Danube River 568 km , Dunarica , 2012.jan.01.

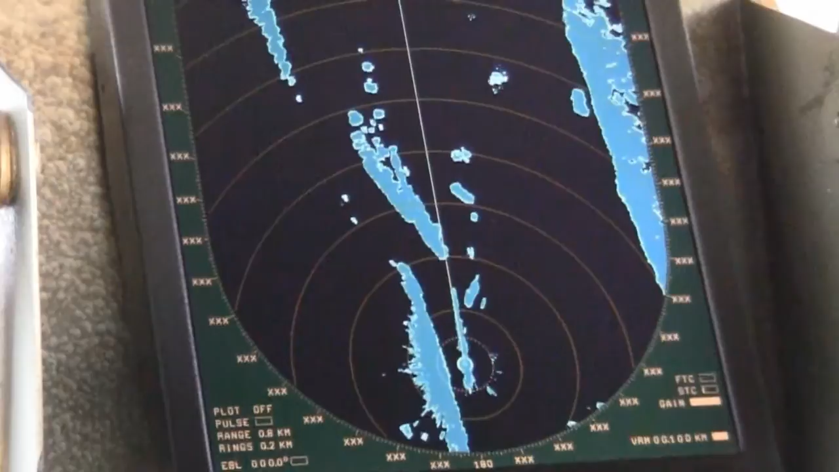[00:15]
20. Сейчас перевалим. Тут, значит, две самоходки стоят.
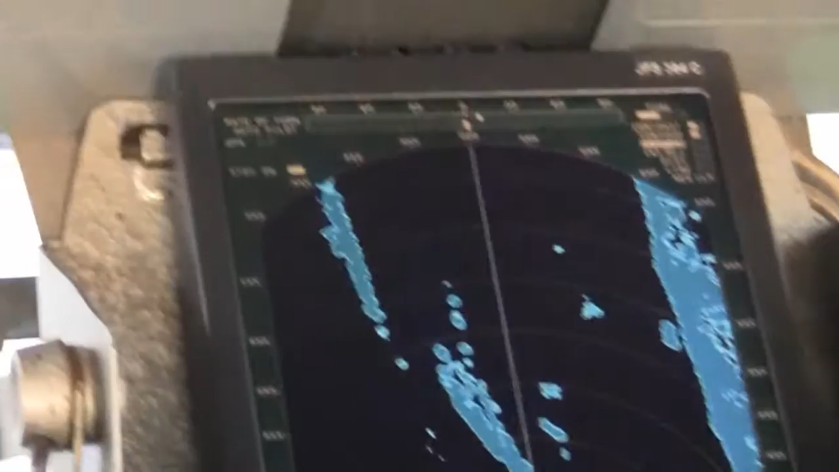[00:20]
Одна у зеленого, вторая за фарватером, за красным. Сейчас я перевалю как раз тут момент, потом расскажу.